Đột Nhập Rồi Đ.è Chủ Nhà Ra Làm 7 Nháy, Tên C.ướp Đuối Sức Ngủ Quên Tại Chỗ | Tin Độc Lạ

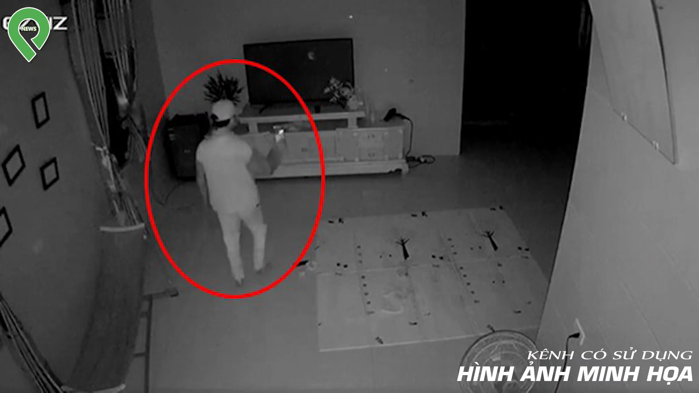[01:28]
trước dễ dàng đột nhập để trộm cắp tài sản Dưới ánh đèn lờ mơ,